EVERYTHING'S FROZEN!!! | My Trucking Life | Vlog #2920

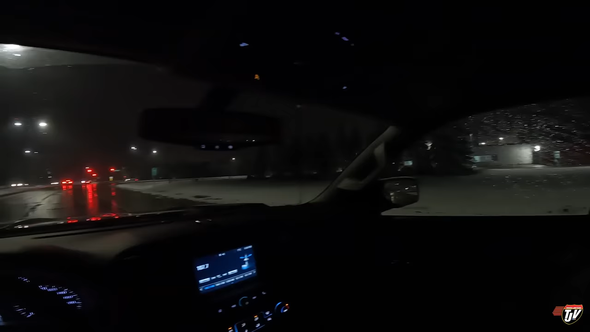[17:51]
What do you guys think? Think it's going to stick around? It just might.
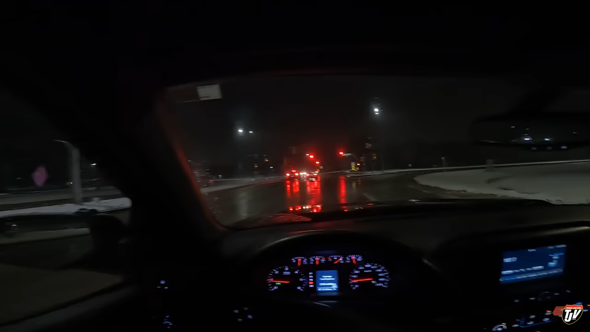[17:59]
We got quite a bit. But my bet is it's probably going to disappear yet. It'll probably melt before we get snow that stays. Look at all the snow in this guy's car. Holy smokes.
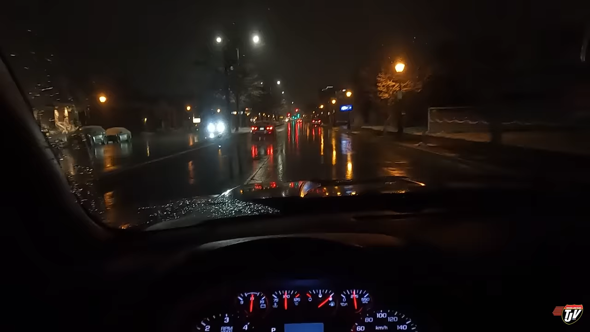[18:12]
I'm actually quite surprised. Usually west of Winnipeg gets worse weather than we do here in Steinbeck. But this time we definitely got the worst of it. I missed it though. It must have snowed last night or this morning before I got here.
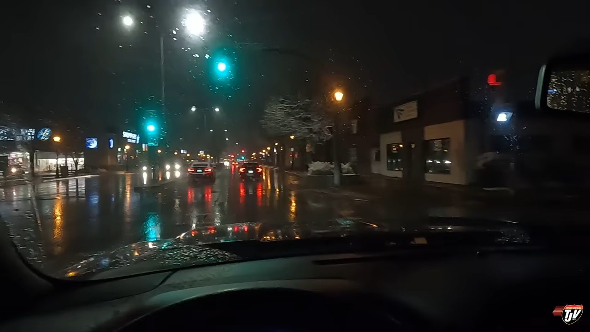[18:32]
See, I didn't drive through a lot of heavy snow. This looks like it fell pretty quick. Pretty soon they're going to have the Christmas lights on, on Main Street. It's always the day after Remembrance Day or Veterans Day in the US. I turn them all on. They're already hanging from the trees. I can see them.